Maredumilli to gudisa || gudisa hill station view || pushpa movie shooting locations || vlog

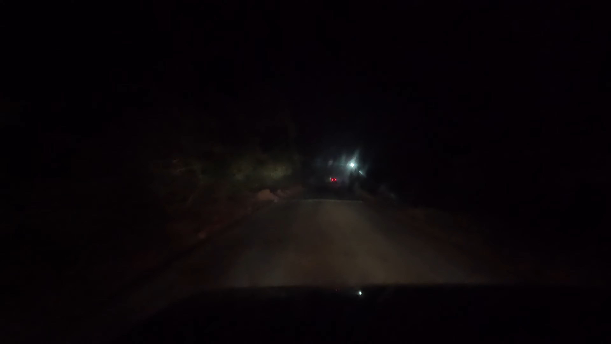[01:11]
నేను మీ శివకుమార్ జాదవ్. ఈరోజు మనము గుడిసెకి వెళ్తున్నాము. మారేడుమిల్లి నుంచి గుడిసె 45 కిలోమీటర్స్ డిస్టెన్స్లో వస్తుంది. ఎగ్జాక్ట్గా మనము 4:23కి స్టార్ట్ అయినాము. ఓన్ వెహికల్కి అయితే ఏముండదు కదా, వెహికల్కి 300, మనిషికి 50 రూపాయలు. ఓన్ వెహికల్ వచ్చిన అంతే.
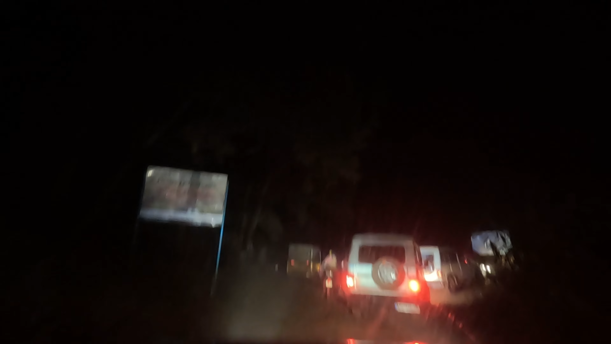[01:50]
దీనికి ఇది గుడిసె గ్రాస్ ల్యాండ్ టికెట్ కౌంటర్. మనకి ఇంతకు ముందు ఒక చెక్ పోస్ట్ వచ్చింది కదా, అది ఫస్ట్ ఇక్కడనే ఉండేదంట.
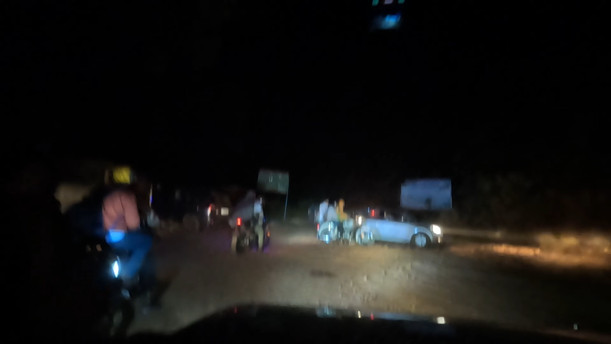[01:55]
ఇక్కడ నుంచి దాన్ని అక్కడికి మార్చారంట. మీరు ఒకవేళ మారేడుమిల్లి నుండి గుడిసె వ్యూ పాయింట్ వెళ్ళాలంటే వెహికల్ మాట్లాడుకొని వెళ్ళండి.